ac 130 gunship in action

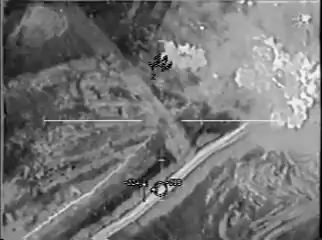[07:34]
Now if you go directly west, about approximately 100 meters, you'll see a single hot spot there. That's the cave or tunnel entrance.
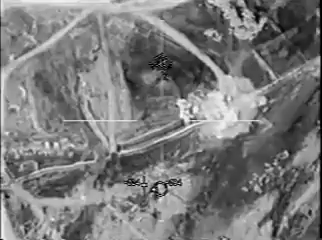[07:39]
Right there.
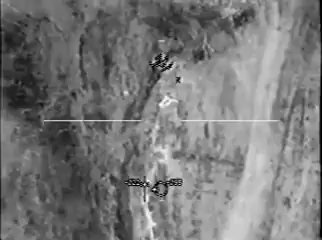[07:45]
Get ready! Check it. Front start, clear to fire. Stand by. Moving TR. Copy. Okay, you're in the box. Round coming down just fire.
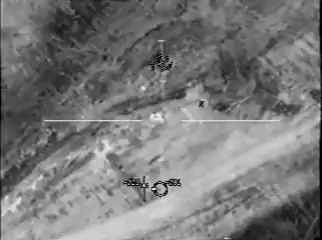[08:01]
Yeah, direct hits right there.
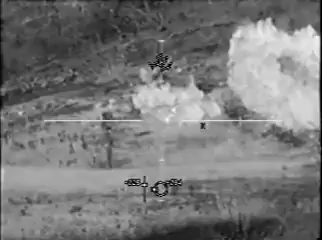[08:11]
Get ready! Get ready! Starting for the howitzer. Guy's moving. Got him. Lots of guys. No box. Coming out of the hole. One out of there. All right, got three. There, you got it. Ready. Guy moving to the east out there, yep.
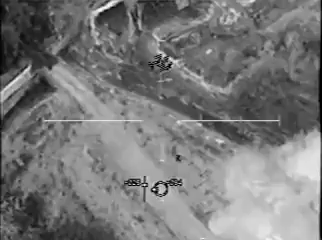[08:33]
Still, got two of them there. Ready. Back on the other guys. Oh, yeah, you got the other guy. That landed probably within 2 feet. That one's still crawling there. Yep. Okay, still moving. It's the one up to the south.
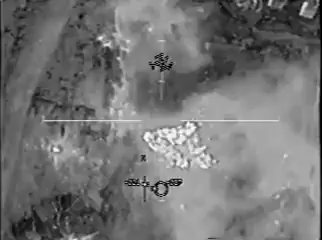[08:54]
Oh. Correct. Yes. Get ready!
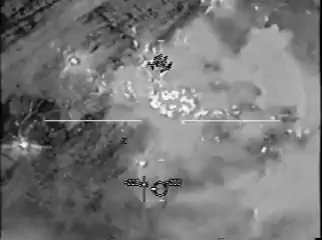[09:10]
Correct. Get ready!
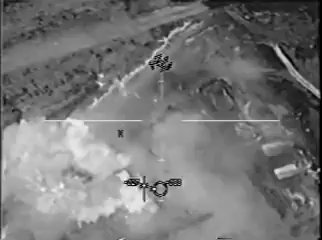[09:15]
That guy's moving. Yeah, he is. He went down that embankment, he was protected. Oh, correct. Yes. Get ready!